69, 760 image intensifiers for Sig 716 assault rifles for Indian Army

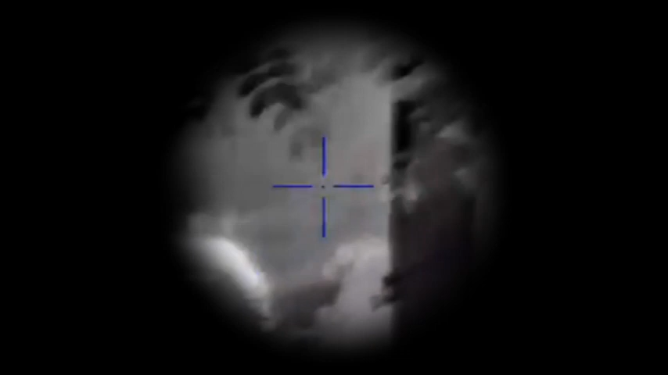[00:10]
Image intensification is the basis of night vision.
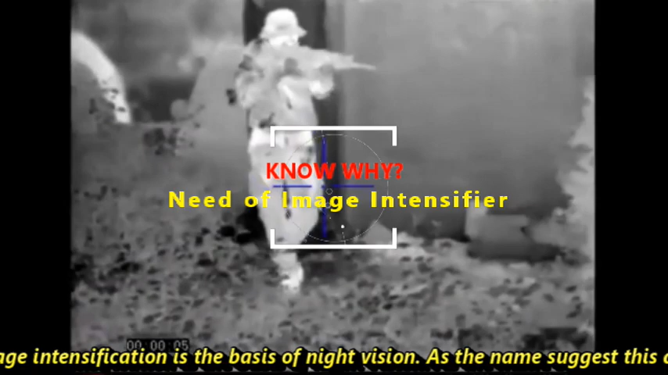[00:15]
As the name suggests this device is used for increasing the intensity of existing
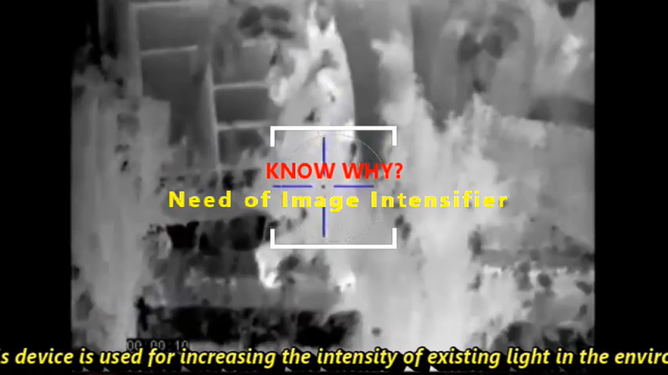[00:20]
light in the environment for an optical system to enable operations in low light conditions.